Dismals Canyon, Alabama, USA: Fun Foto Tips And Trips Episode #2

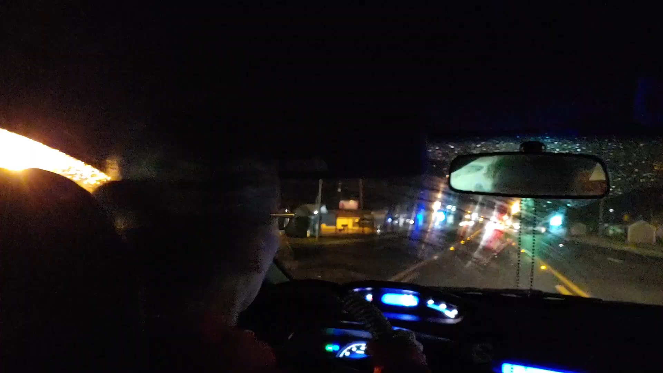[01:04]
Oh my goodness gracious. I see the Motel 6. Eight hours on the road. Holy smokes. I know it's gonna be worth it, but this has been a long, long drive.